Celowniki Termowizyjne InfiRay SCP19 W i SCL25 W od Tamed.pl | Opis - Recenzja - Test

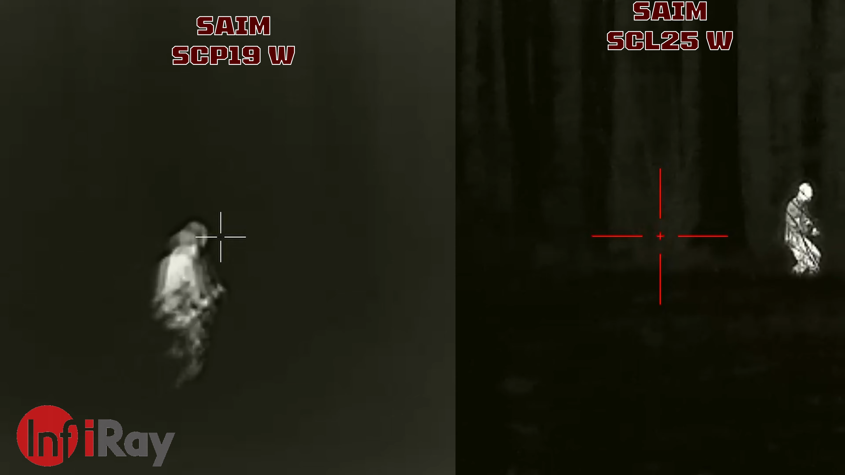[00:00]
nawet u mnie ta kamera słabiej dobiera tło.
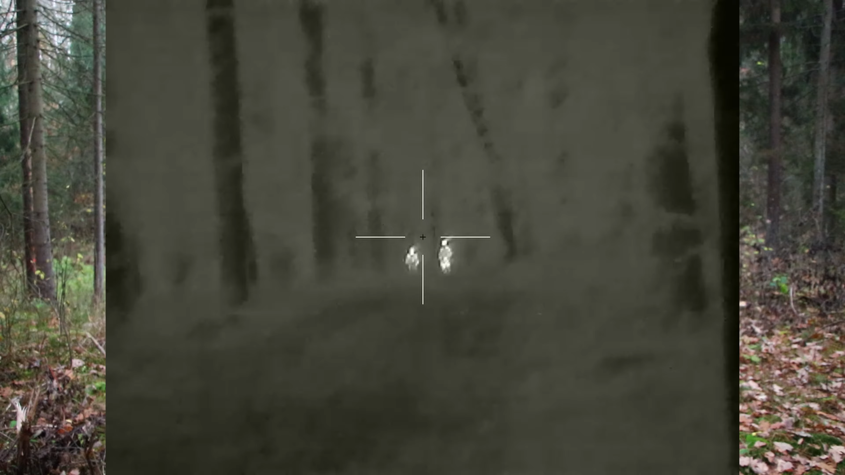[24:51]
OK, i już mamy obraz. I po jednym krótkim naciśnięciu menu pojawiają nam się kilka opcji. I mamy tutaj raz 1, 2, 3, 4.
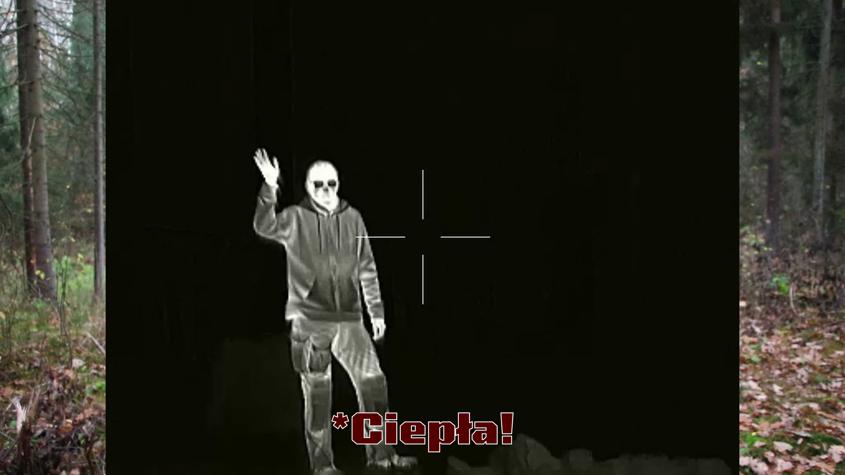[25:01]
Ja włączę teraz nagrywanie sobie. OK, mam włączone nagrywanie teraz. Widać tam chłopaków. Chłopacy są na odległości około 100 metrów ode mnie.
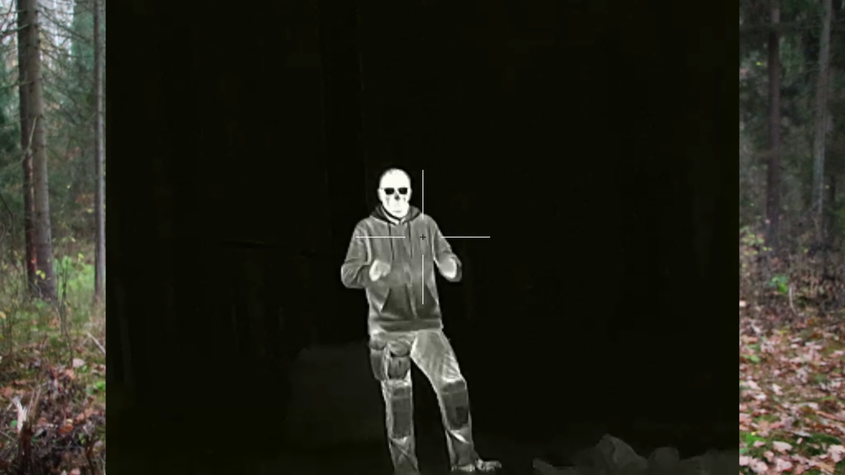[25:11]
Widzicie, kamera potrafi się na chwilę zatrzymać i dostosować się do ilości światła. Tutaj mamy na przykład kolegę naszego.
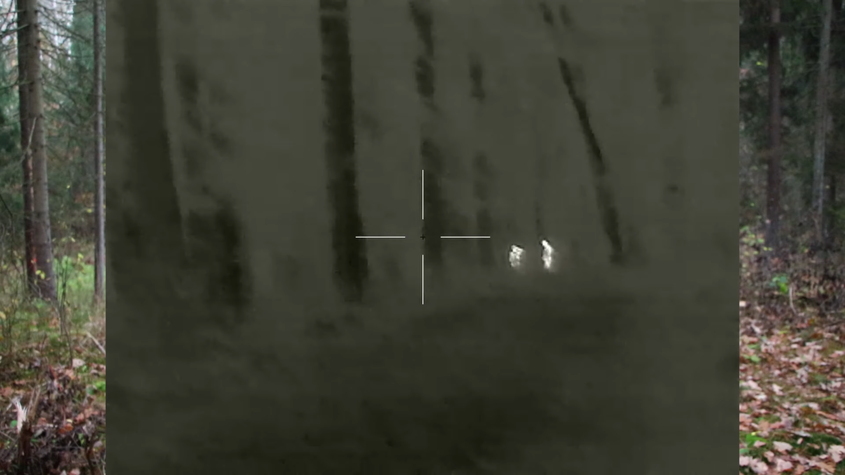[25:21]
To jest synu. Nie, to ojciec. Ojciec. Ojciec. Fajne masz okulary, masz takie ciemne plamy okularów na twarzy, nie? Twarz jest jaśniutka. I zobaczcie, jak bardzo kontrastowo kamera się dostosowała, jak tylko skierowałem na niego obiektyw. A teraz oddalam,
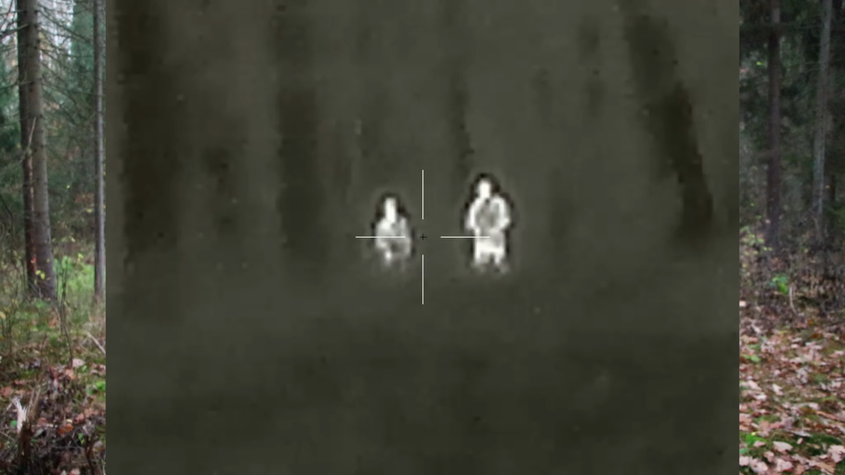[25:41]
gdzie ona nie wyłapie już takiej różnicy cieplnej, to ona sama przeskakuje i dobiera ilość,
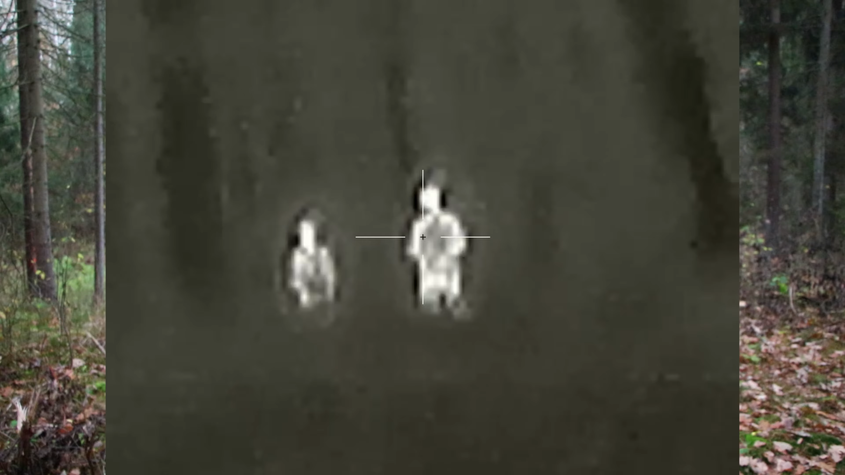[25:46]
czułość tego czujnika, nie wiem jak to nazwać, do tego, co faktycznie widzi.
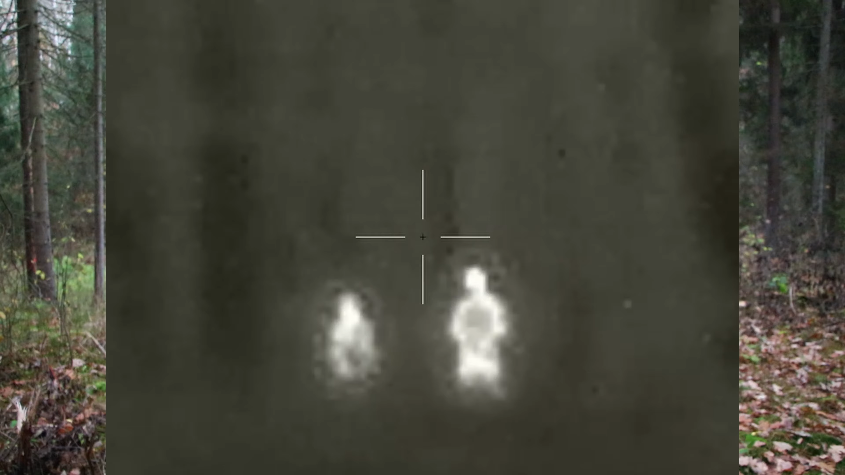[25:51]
I tak wyglądają chłopacy, którzy są na około 100 metrach.
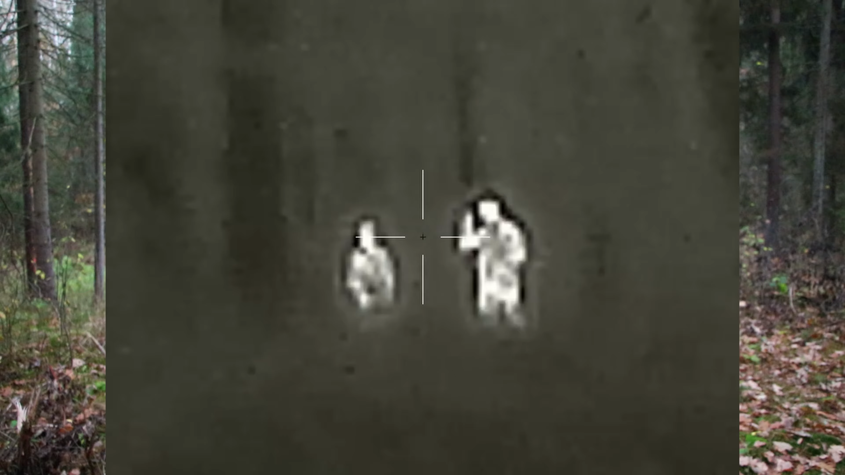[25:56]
Przechodzimy teraz w menu i teraz mogę się bawić powiększeniem. Powiększenie razy 2, razy 3 i razy 4. I tutaj jeszcze oczywiście możemy się bawić trochę ostrością. Widzicie? Tracimy ostrość. Ja teraz zjadę. Zatrzymam to w rękach, więc będzie nam trochę drżeć. No ale to jest najlepsza ostrość, jaką mogę uzyskać na tą odległość. I to jest największe powiększenie. Teraz zmniejszymy powiększenie i pobawimy się jeszcze czułością światła.
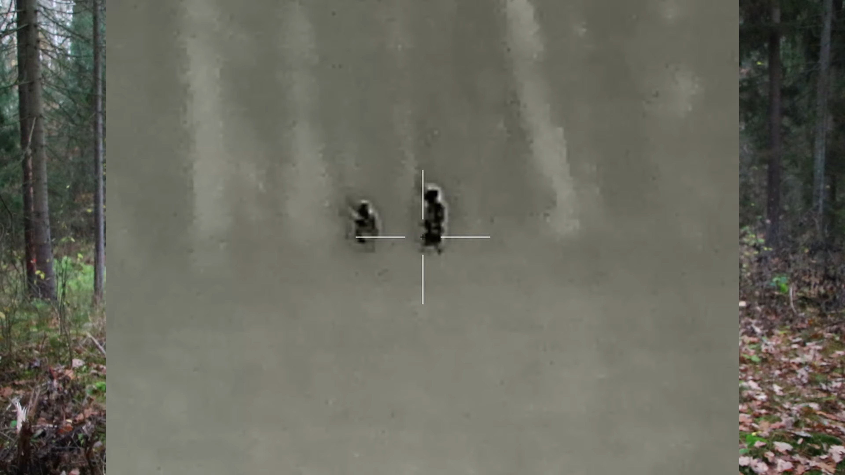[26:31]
Mamy kilka trybów jasności. Klikamy jeszcze raz menu i teraz możemy sobie zmieniać kolorystykę.
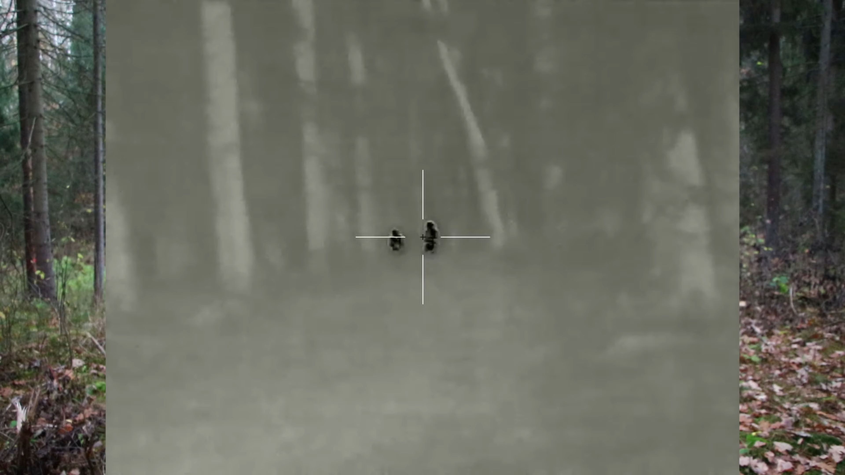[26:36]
Bo mamy white hot, jak wcześniej było, teraz mamy black hot.
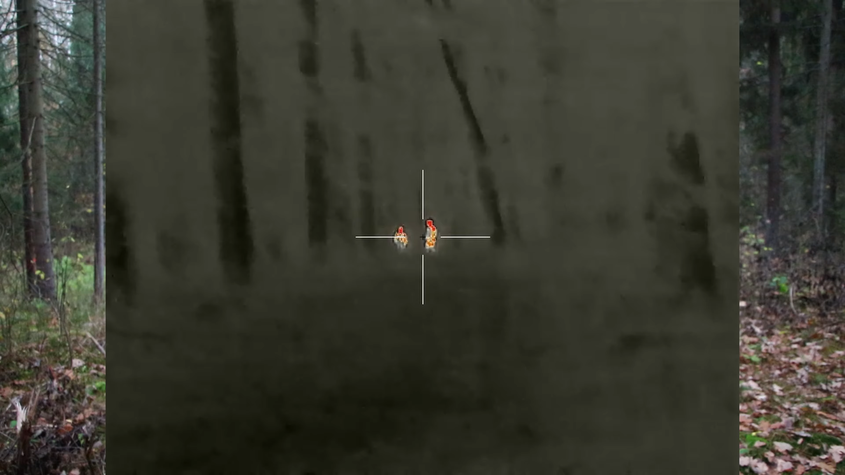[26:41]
Ojciec, proszę bardzo.
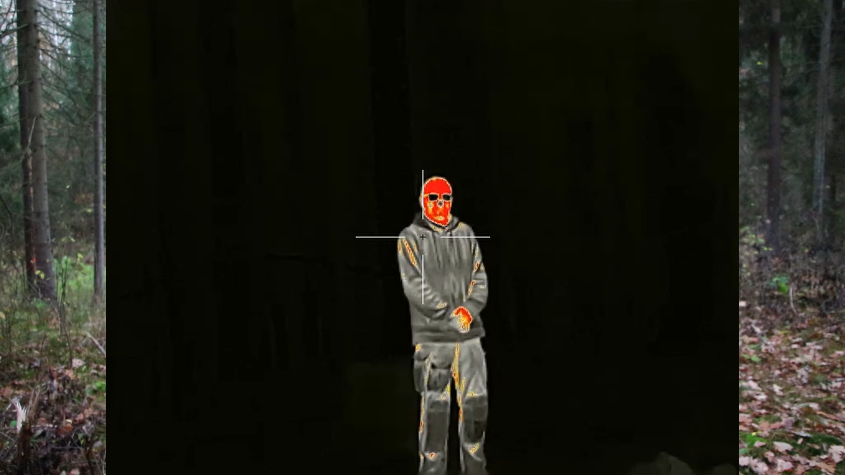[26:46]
W black hot lepiej widzimy otoczenie, mam wrażenie, niż w white hot.
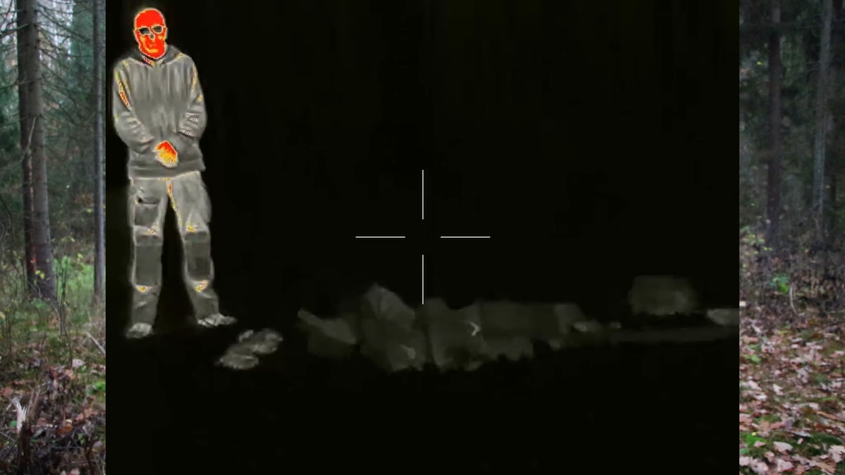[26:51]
Potem mamy, to jest zoom, mamy, bo mi wyszło z menu.
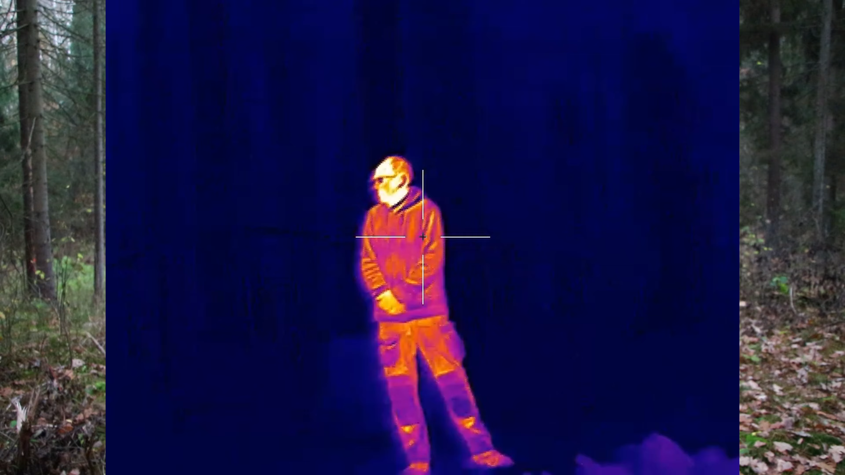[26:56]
Potem mamy ciepłe,
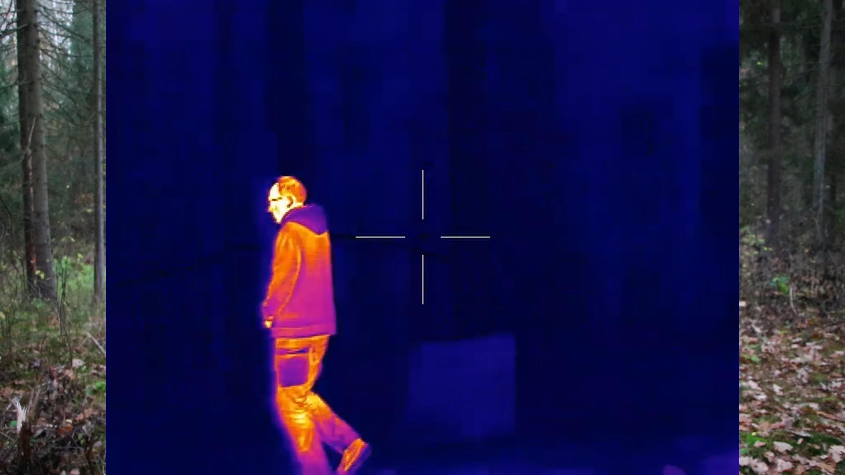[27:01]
czyli red hot, chyba tak by trzeba to określić, czyli daj, mamy czarne otoczenie,
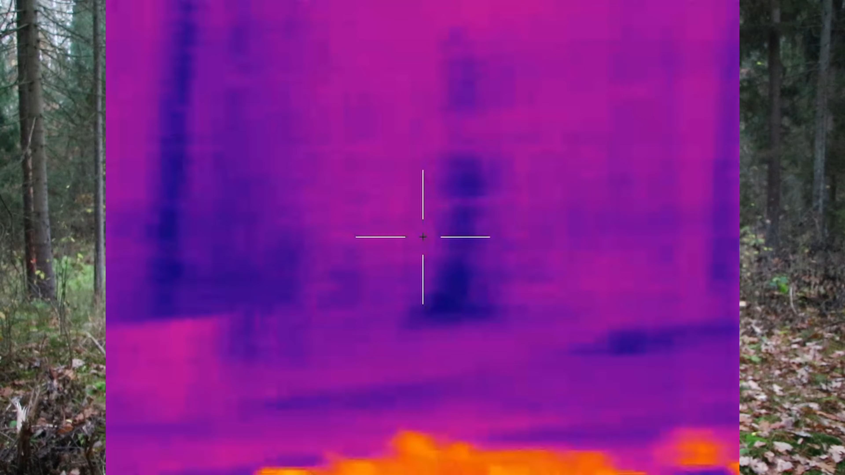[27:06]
ale mamy wszystko, co jest naprawdę ciepłe, jest czerwone dodatkowo.
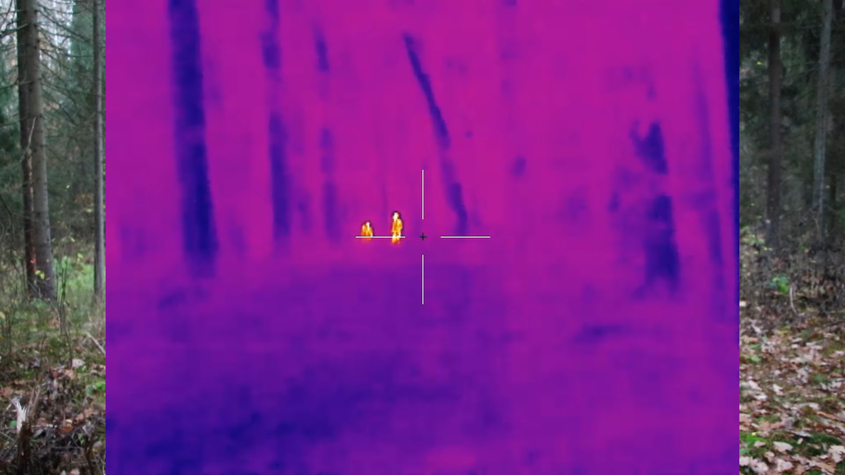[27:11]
Co widzicie, i tutaj już w otoczenia praktycznie ojca nie widać. I mamy jeszcze oczywiście kolorowo tutaj, o i tutaj już widać otoczenie wokół ojca, widzicie?
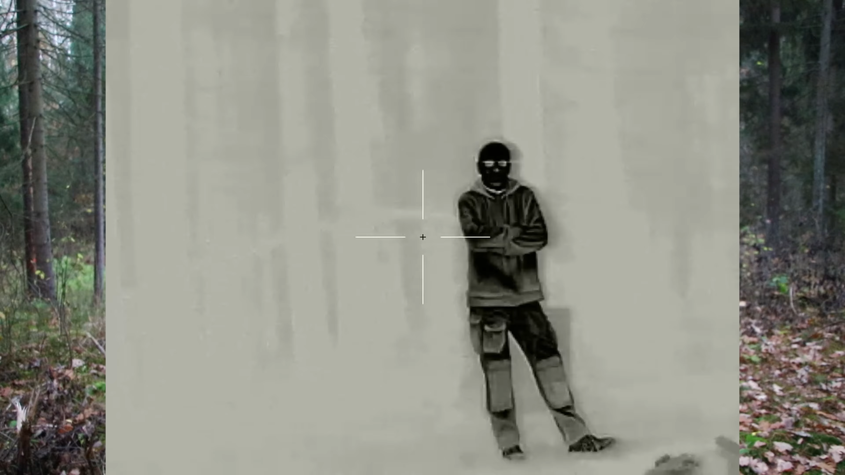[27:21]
Troszkę inaczej dobierane jest, powiedzmy, czułość. Ojciec się chowa za drzewem, prawie go nie widać.
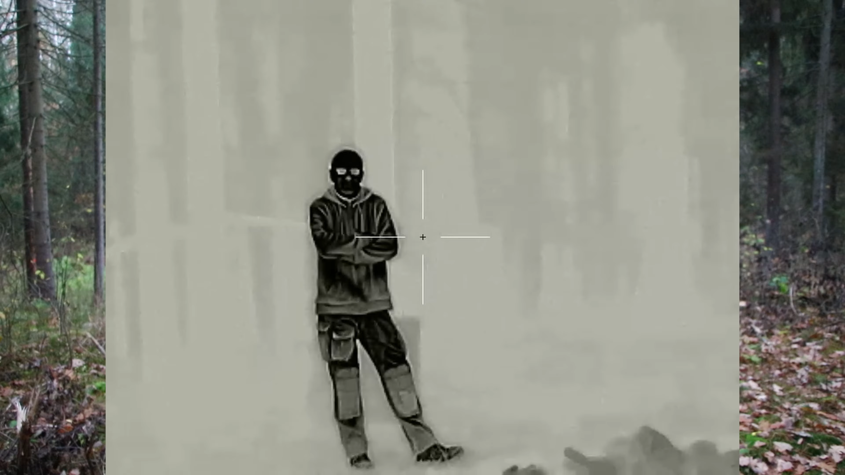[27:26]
A tam chłopacy, tylko ta różowa poświata mi osobiście nie pasuje.
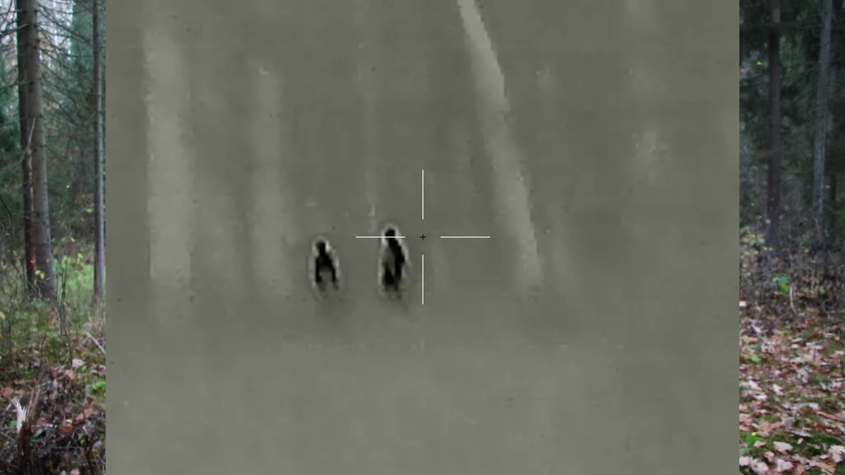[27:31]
Ale powiem Wam szczerze, że w tym momencie najfajniej moim zdaniem wygląda oto. Dlatego, że tak, dość kontrastowo widzimy cele.